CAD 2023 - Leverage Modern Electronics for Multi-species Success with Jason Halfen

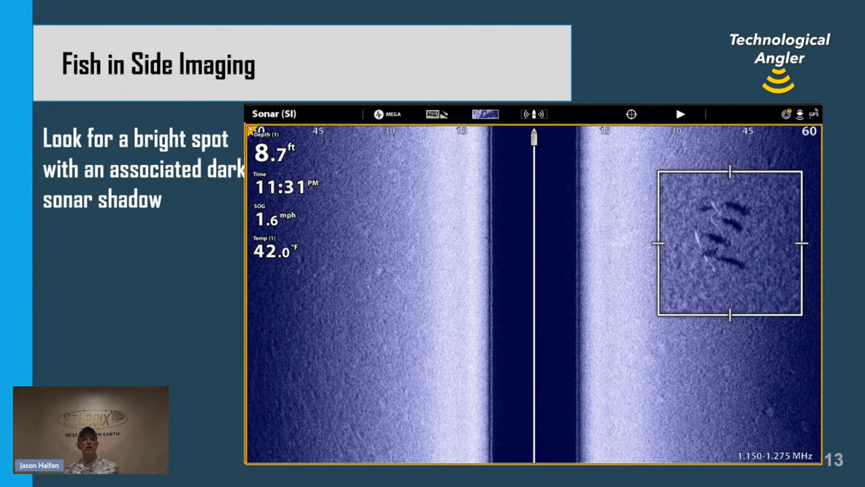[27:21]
On screen: depth 8.7 ft, water 42.0°F, speed 1.6 mph
sand, gravel, rock, things like that. And we'll talk more about that in a little bit. But what I see here are six individual fish. Nice, large, bright returns, dark sonar shadows. These are large fish. This is the hallmark of lots of nice walleyes. A little wolf pack of walleyes out hunting in relatively shallow water. You can see, look at my time up there, 11 31 p.m. and nine feet of water. So, I'm out trolling well after dark looking to find fish like that.
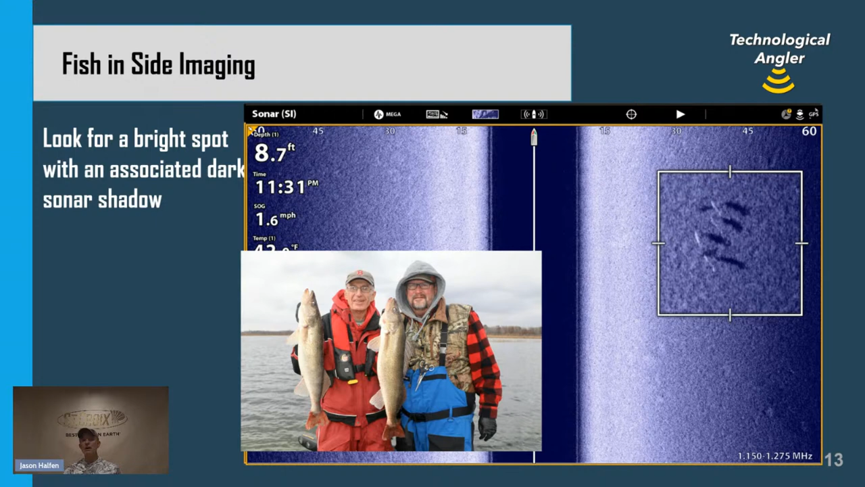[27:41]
On screen: depth 8.7 ft, speed 1.6 mph
And when I'm out night trolling for walleyes, when I see side imaging returns like that, I know that it's just about time to be game on. One of my favorite things to do in this part of the world is to go over to Green Bay in the spring and hunt big pre- and post-spawn walleyes. And my first trip ever over to Green Bay was five or six years ago. I went in with very little prior information. I didn't have a collection of way points. All I had was some general concept of how to fish for the fish once I found them.
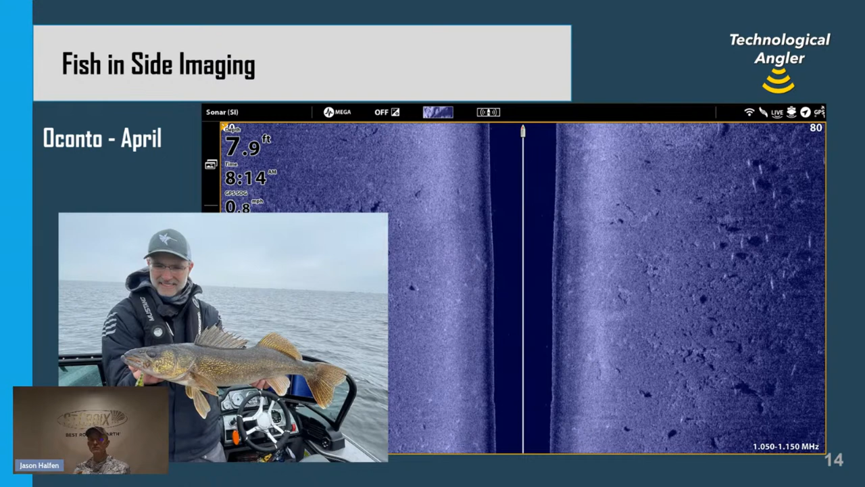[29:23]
On screen: depth 7.9 ft
Now, that's an important distinction because side imaging is a historical technique. It shows me where the fish were when I drove past them. It doesn't show me where the fish are. That's when I need to use a technique like live imaging that we'll look at in a little while. Now the distance between the bright white spot and the dark sonar shadow tells us a lot about where that fish is in the water column. Here we have a large collection of fish that are really close to the bottom, small distances between bright spot and dark sonar shadow. This is characteristic of fish in a moving water system in a river. Now this happens to be a group of walleyes from the Fox River, one of the tributaries to Green Bay.
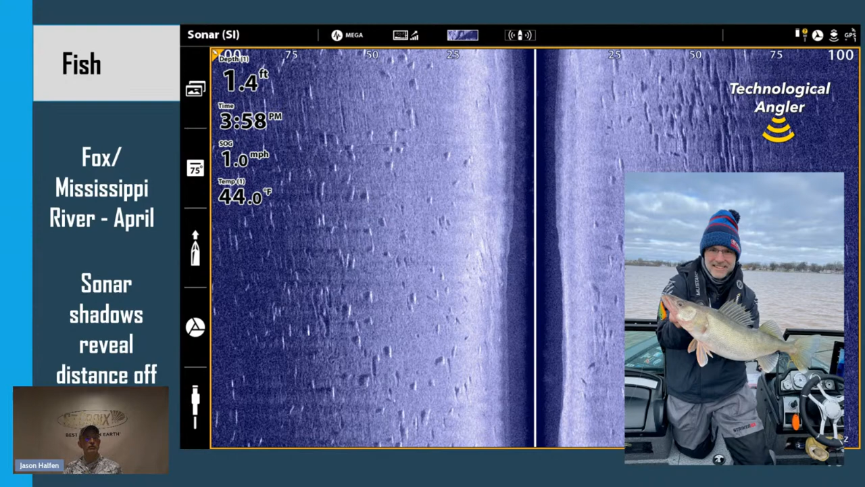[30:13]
On screen: depth 1.4 ft, water 44.0°F, speed 1.0 mph
And so when fish are very closely bottom oriented, we're looking for returns like we see here with very small distances. Functionally, the bright white spot and the dark sonar shadow are touching each other. That's how we know that fish are on the bottom. When we look at the next image, we're going to see a collection of a large number of suspended fish. Now how do I know these fish are suspended in the water column? I'm going to look for large distances between bright spots and dark sonar shadows. And it'll be hard for me to pick out an individual example for you here in this format, but if you look and find bright white spots and then look off to one side or the other and find that large associated dark sonar shadow,
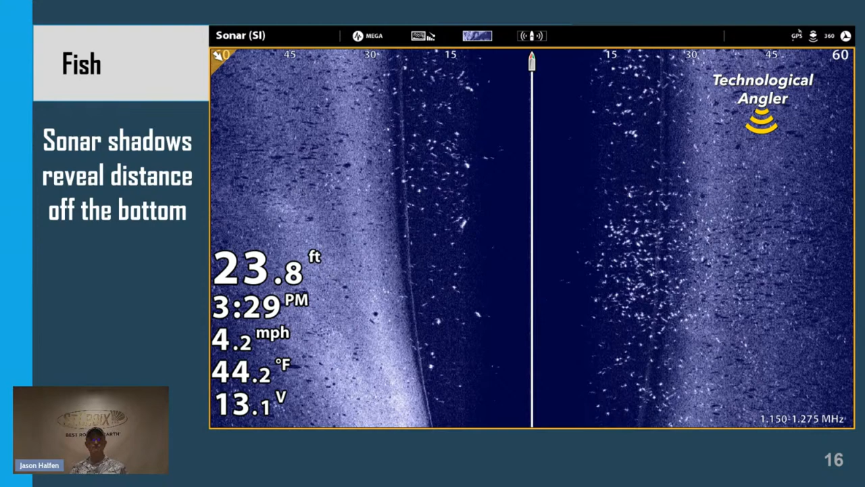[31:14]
On screen: depth 23.8 ft, water 44.2°F, speed 4.2 mph
So knowing where that fish is in the water column using that information from side imaging helps us make informed fishing decisions. Sometimes, depending upon the bottom composition, it can be hard to see the bright white spot, okay? This is an example of that. This is a large number of fish scattered over a hard bottom area. In side imaging, hard bottom is very bright as we see here. So we have a very bright bottom that can kind of mask or hide the bright white sonar return. But what's easy to see? The dark sonar shadows. It looks like somebody has taken a pepper shaker and sprinkled it all over my side imaging view, right?
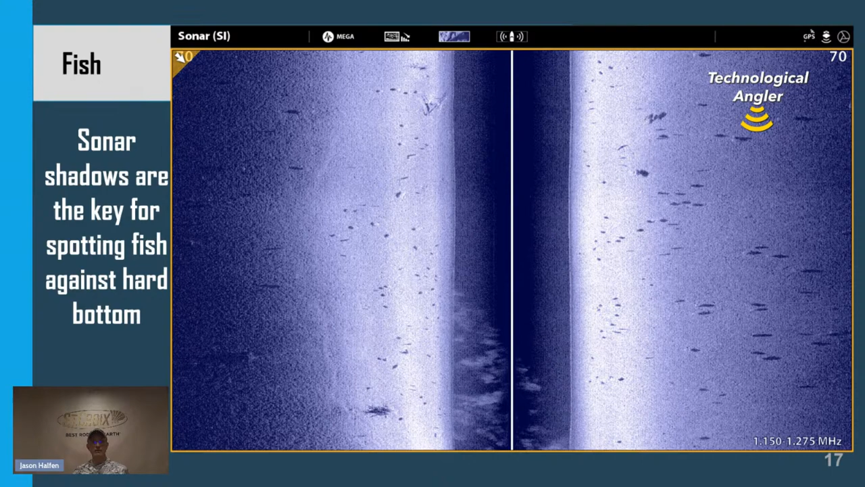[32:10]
But if it looks like somebody has sprinkled pepper all over your side imaging view, those are fish that are associated with that hard bottom area. That's how I use side imaging in that context. Now, side imaging is a great tool for fishing panfish, sunfish and crappies, especially when they are in on the spawn. And so here we see a beautiful panfish spawning colony. We can see the individual beds that the fish have fanned out. Those are the dark circles. We can see some of the brighter surrounding area around each of the dark circles. That's the hard bottom, the sand that has been ejected from the nest when the fish fans it out. Easy to see the structure.
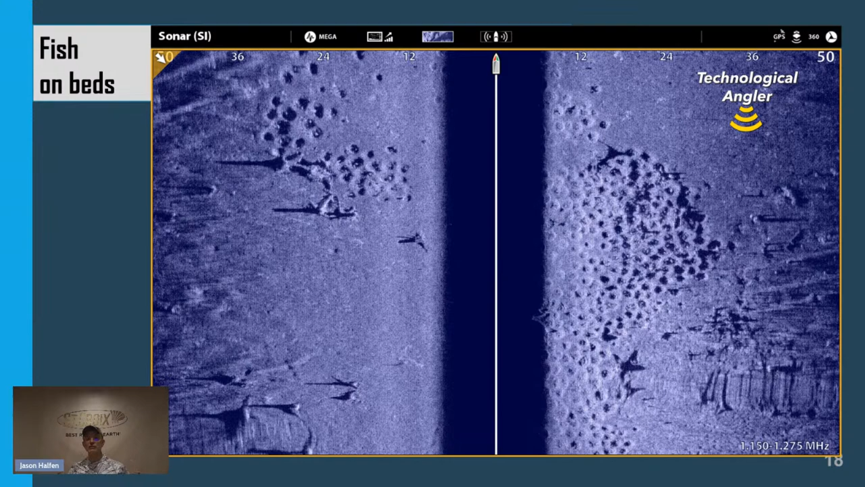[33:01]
Makes it really easy to go and focus on colonies that haven't been picked clean by the worm and bobber brigade. We can go and find colonies that actually still have fish on them. And when you do that, it makes it easy for you to find quality fish like this one. So don't tell anybody. That's the secret. That's your gift for watching the seminar today.
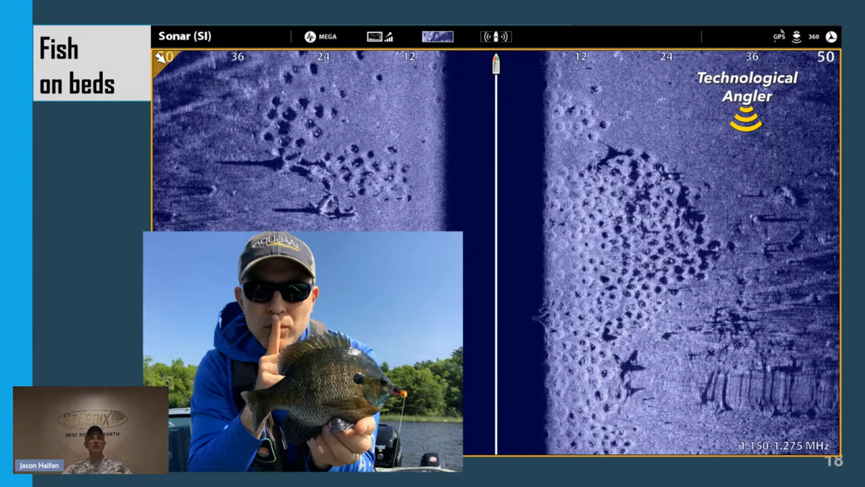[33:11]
Learn to look. Learn to use side imaging to find colonies that haven't been picked clean yet. Here's another example of a panfish spawning colony. And in that zoomed-in box on the right-hand side, we can kind of see the whole collection of what side imaging can provide us. It shows us the bed structure, that kind of oblong dark area.
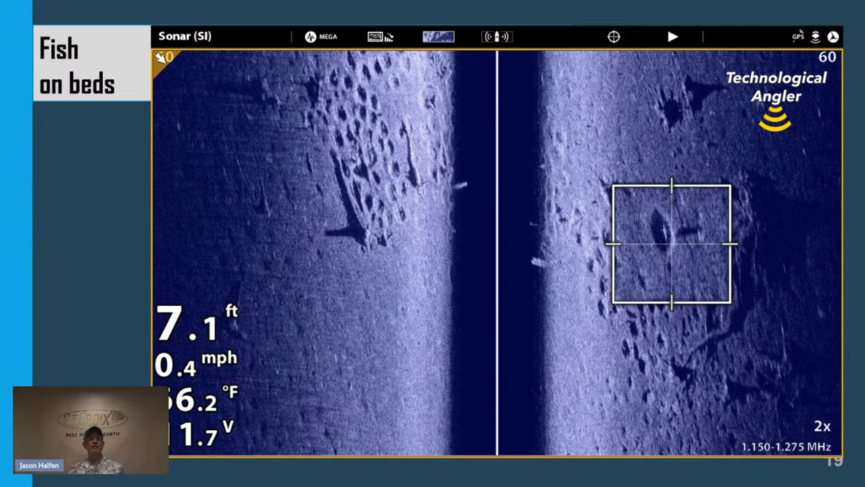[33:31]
On screen: depth 7.1 ft, speed 0.4 mph
That's the bed that the panfish is sitting on. We can see the fish, the bright white spot, and we can see that fish's sonar shadow all in one.
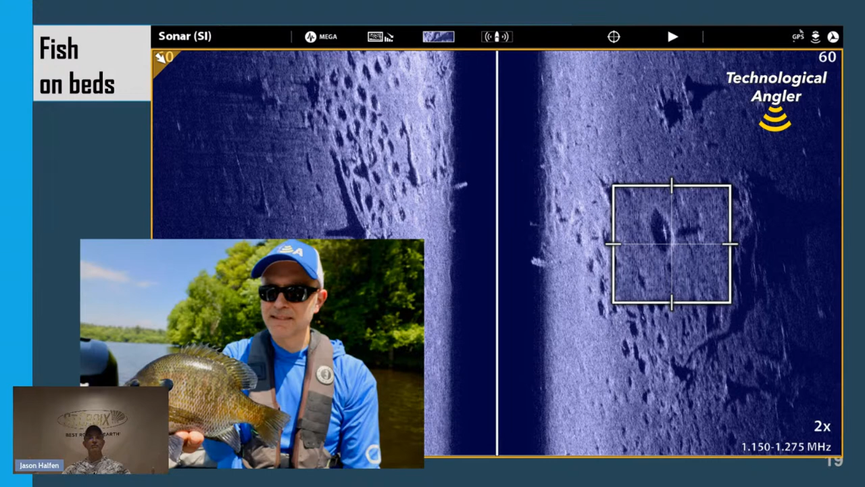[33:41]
Side imaging provides us with that kind of information about where structure and fish were when we painted them with the side imaging beam. Now panfish aren't the only fish that build beds.
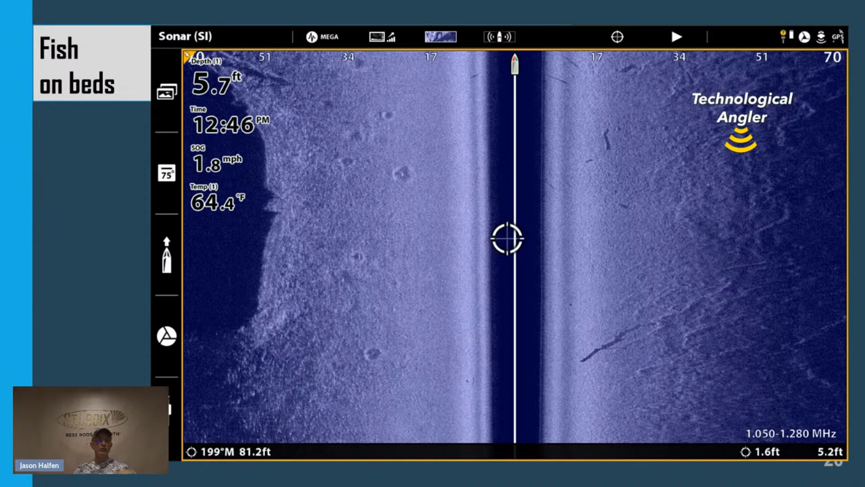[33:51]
On screen: depth 5.7 ft, water 64.4°F, speed 1.8 mph
What we see here on the left-hand side is a collection of seven or eight well-separated larger beds, some of which have bright white spots.
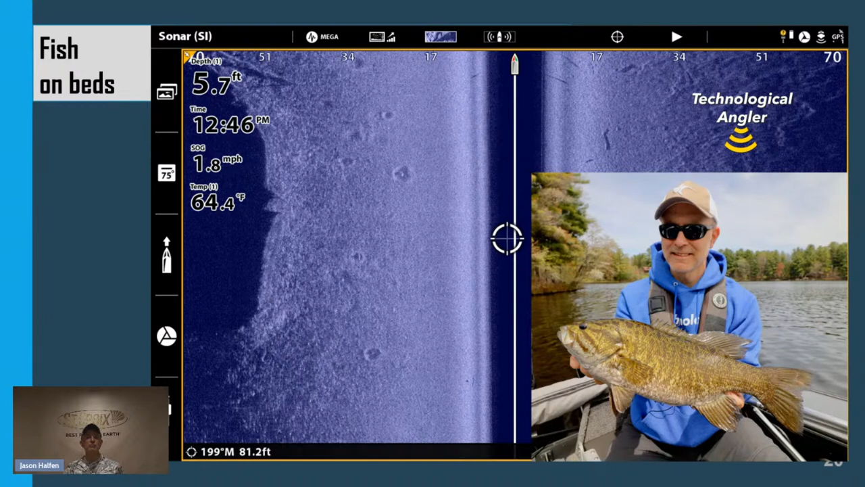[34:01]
On screen: depth 5.7 ft, water 64.4°F, speed 1.8 mph
That's the hallmark of smallmouth bass beds over a hard bottom area like this one, okay? A lot of smallmouth anglers when they're going and fishing for bedding fish will use their eyes, so they love bright sunny days like we have here in beautiful Park Falls with calm winds where it's really easy to see into the water. But what about the cloudy days? What about the days where there's a little bit of chop or stained water? It can make it really hard to see into the water with your eyes, but side imaging doesn't have those limitations. It allows you to see into the water under all conditions. Here's a beautiful side image of a downed tree in the water column.
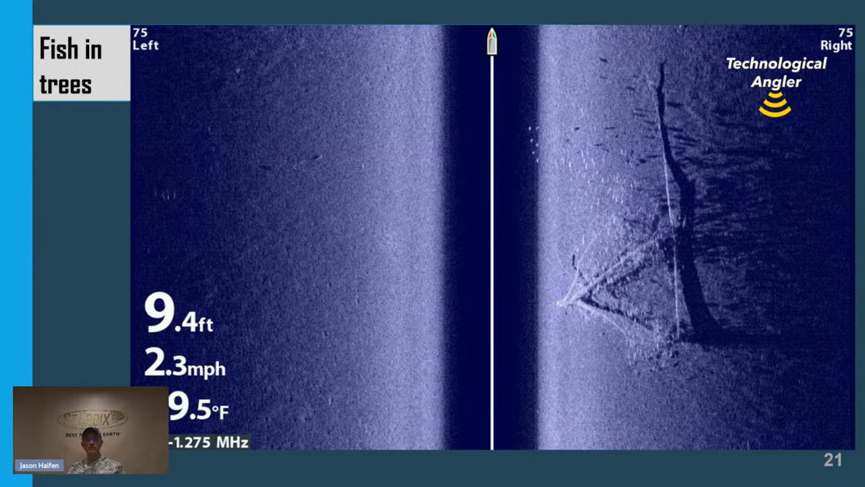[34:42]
On screen: depth 9.4 ft, speed 2.3 mph
Look at all the bright white spots around that tree, kind of between the middle of the view and the tree returns, and then the dark sonar shadows for all of those bright white spots as well. When I see returns like this, that's the hallmark of a piece of structure that's loaded with crappies. And if you have kids or grandkids, this is a picture of my son with one of his buddies and one of my buddies from out on a crappie trip. This is a great way to keep the kids busy. And when the kids wear out those fish, all you have to do is drive the boat in a straight line.
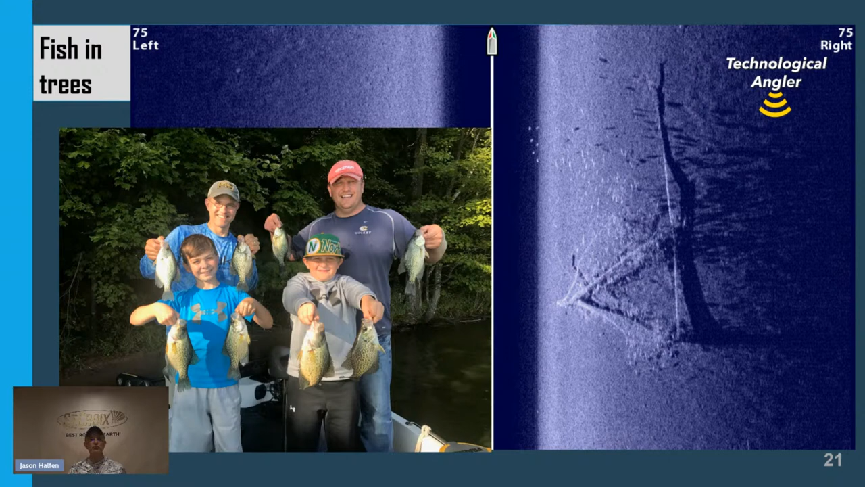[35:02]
Find another piece of downed timber like that, another piece of structure that is packed with bright white returns. You'll get those kids right back on the crappies. Here's an example of an extensive weed bed, relatively shallow. Look over on the right-hand side in particular. You're going to see lots of individual bright white sonar returns with dark sonar shadows.
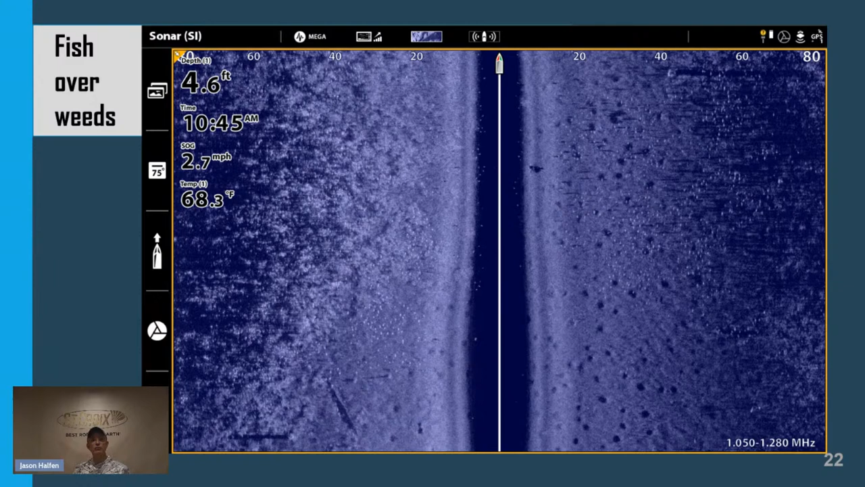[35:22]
On screen: depth 4.6 ft, water 68.3°F, speed 2.7 mph
This is characteristic, again, of panfish. We see this many of them. The bright white spots tell me that they are quality-sized panfish like the one that we see here.